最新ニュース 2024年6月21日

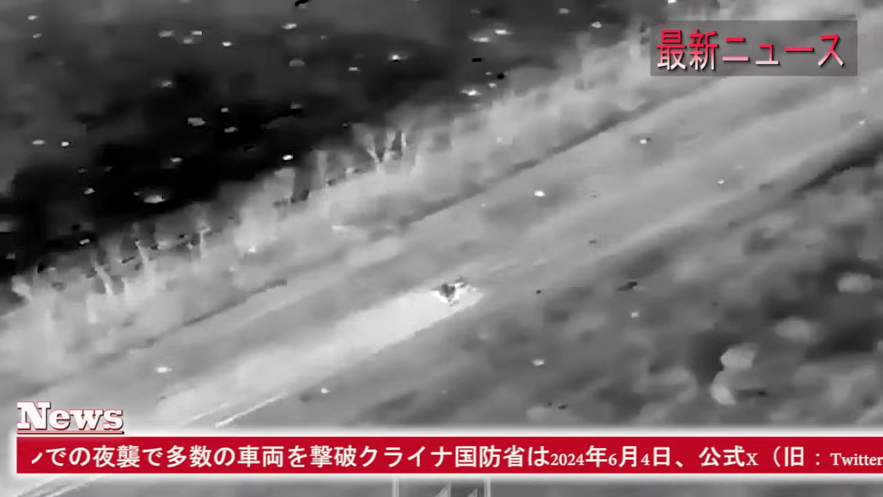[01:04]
公式Xの投稿でウクライナ国防省は一晩の攻撃でT-90戦車を1両、